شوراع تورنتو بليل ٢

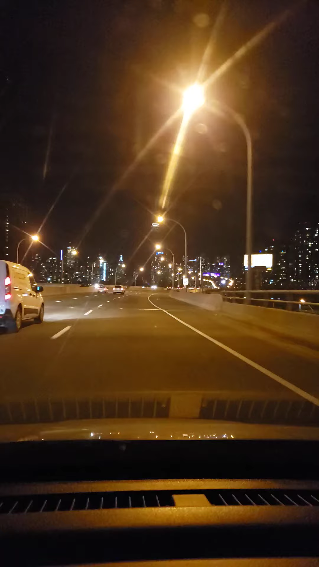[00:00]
هذا سيان تاور. هلا بشوي انا كنت جاي، هلا انا رايح هيك رايح جاي. هيا In 600 meters, take the exit towards Spadina Avenue.
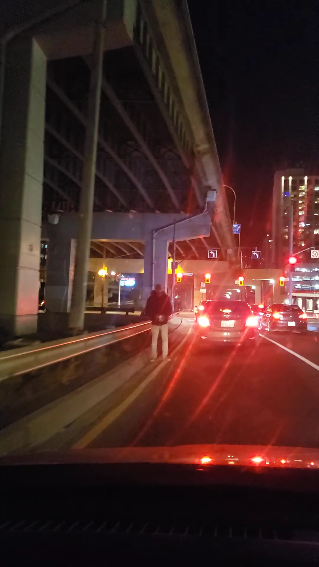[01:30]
هيدا عم يشحد، لين طلعنا لين طلعينه. هديك المرة في واحد سابع علي، زعلت اخر شيء طلع عم بمثل، دوخني هيداك، كان عامل حاله بطريقة. In 200 meters turn right onto Bremner Boulevard. خاصة هدوليك اللي عدندس.